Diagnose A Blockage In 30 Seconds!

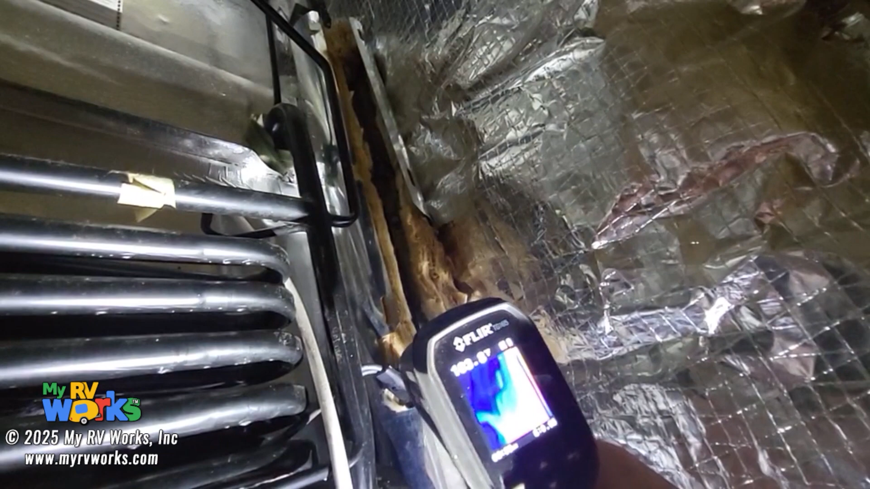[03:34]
I'll try not to give you some glares on it, but down in here, I've got some, like, it's orange on my FLIR screen, okay?
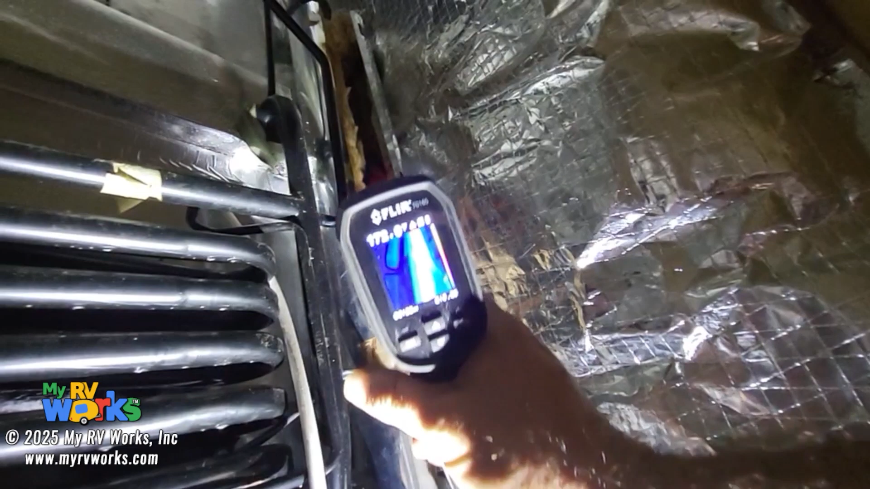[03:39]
But then when I go up, way up in there, it stops. Now, I don't know how well I'm going to be able to get this done, but if you see, let me stick this way up in there, you'll see that the orange becomes blue.
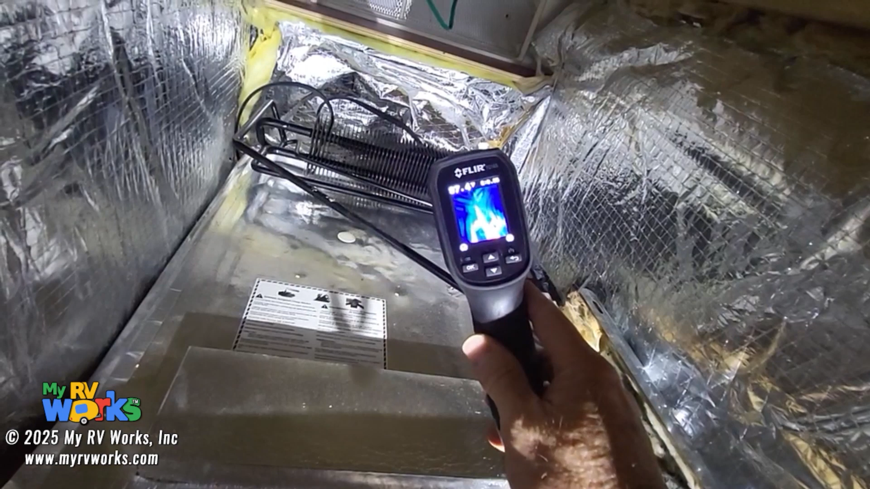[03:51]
So our blockage in our cooling unit is right where the turn happens, and it goes into those fins there. So you'll see the fins are cold.
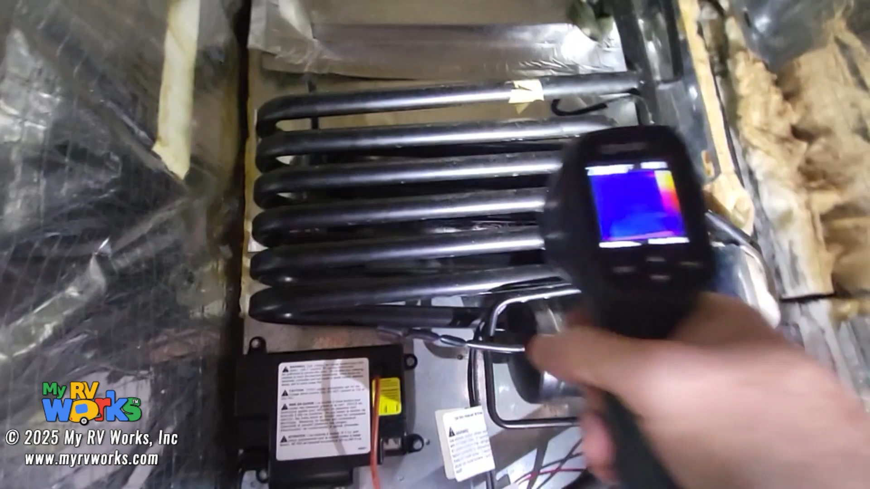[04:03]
If we come down here, we can see that that's cold as opposed to right over here.
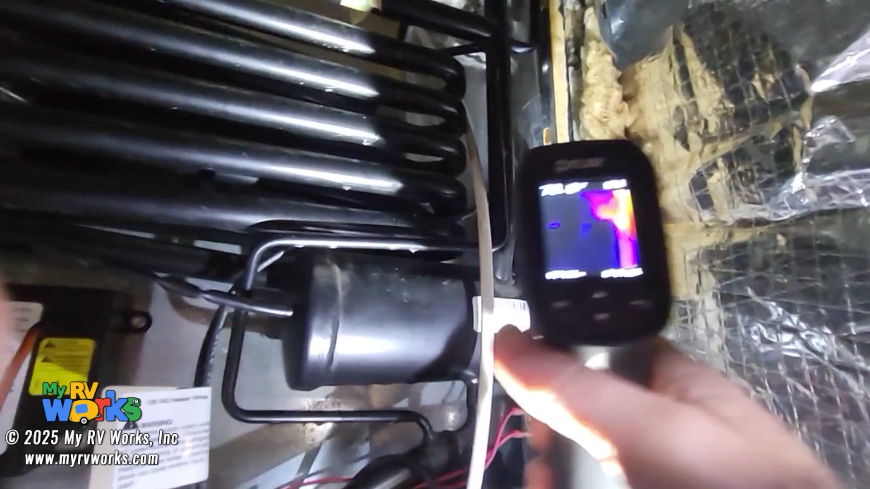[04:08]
And this is just radiant. I've had this thing off for maybe 20 minutes, so it is cooling down a little bit.
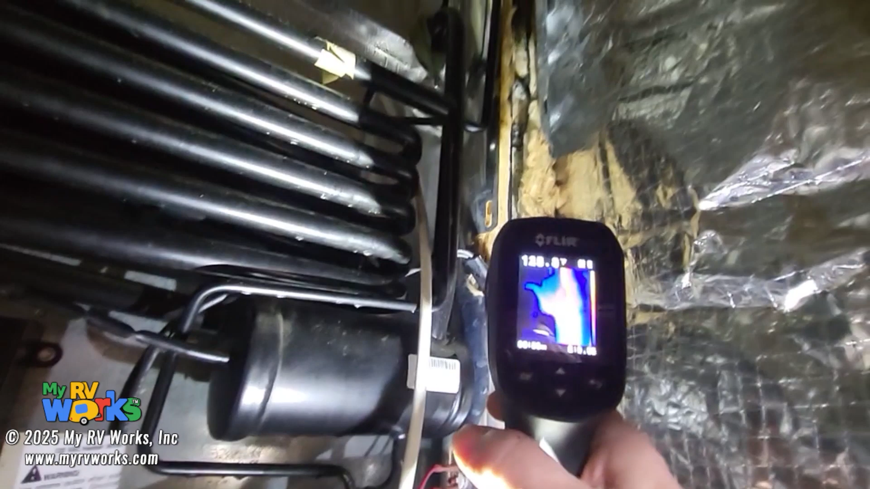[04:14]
But you can get to see some of the coloring in the heat. But when this thing was still on, you'll just have to trust me on this.
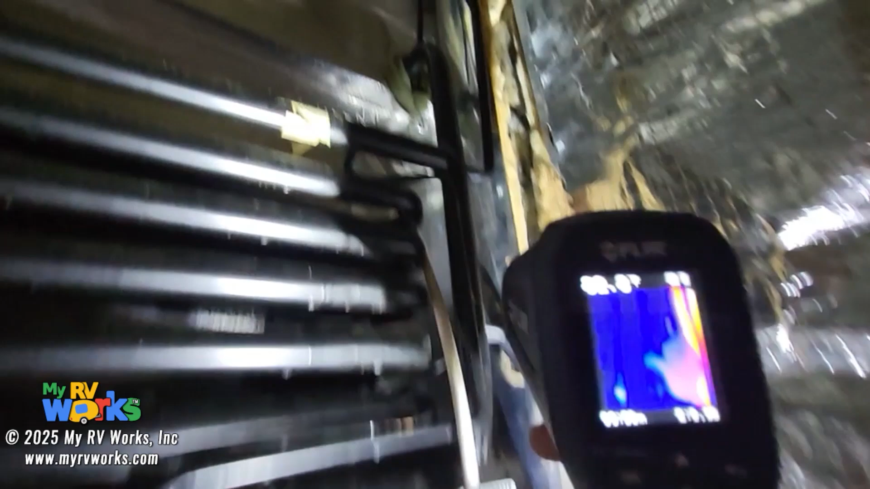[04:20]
I took my meter, and I shined it way up there, and the blockage is happening way up at that top.
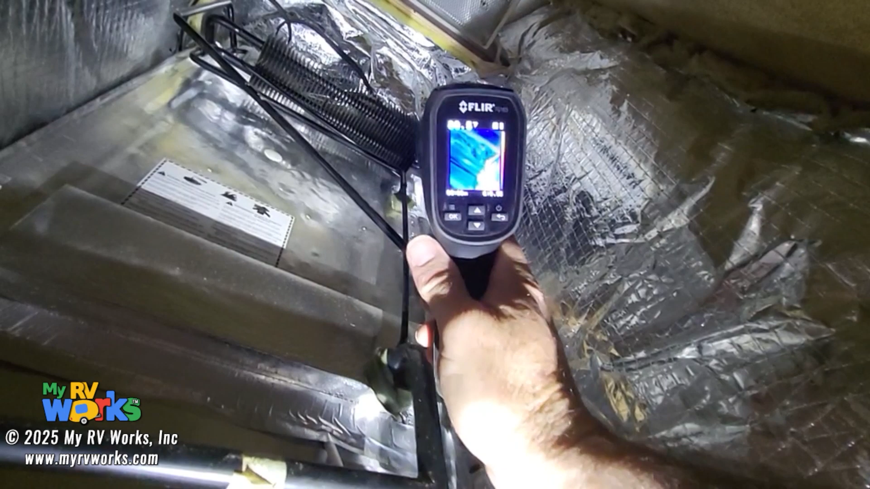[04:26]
Therefore, we're never getting the ammonia into our condenser fins up at the top, and you're not getting ammonia through there.
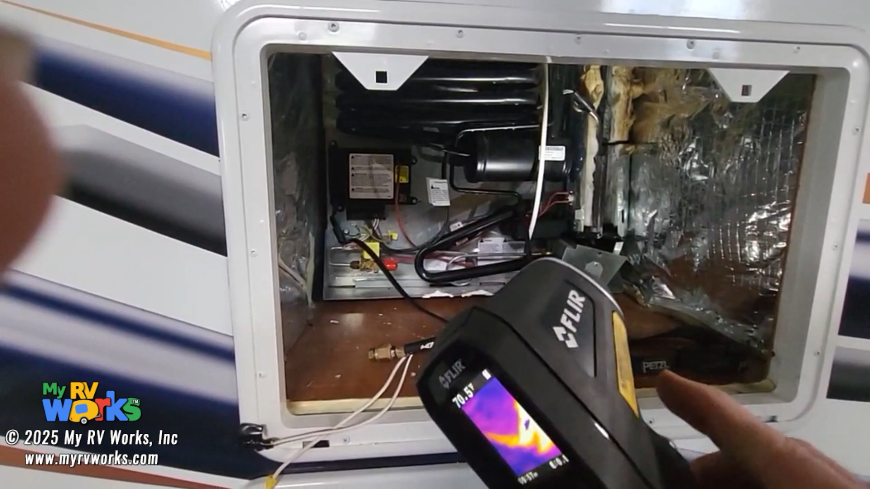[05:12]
I don't know the part number, but anyway, you can find them. If you're doing this professionally, then I would recommend a FLIR meter.